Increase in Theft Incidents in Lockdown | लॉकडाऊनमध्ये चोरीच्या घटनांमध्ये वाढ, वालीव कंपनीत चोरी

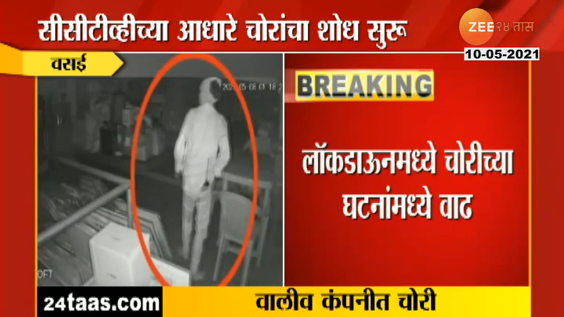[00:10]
CCTV क्यामेरा ची सोरटे कड़ून तोड़ फड सुधा जाले लिया है लोगडाउन चा फाइदा गेत
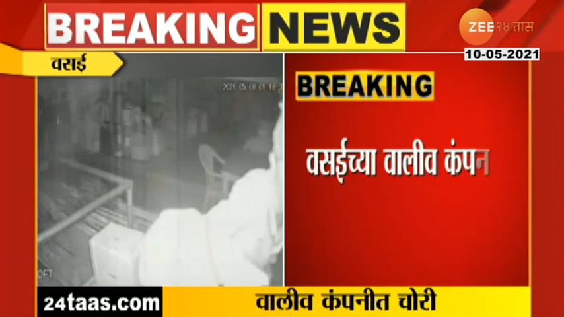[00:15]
वसाईशा वालीव कमपनी चोरटान नी चोरी केली चोरटान चा हाँ चोरी चा प्रयतन कमपनी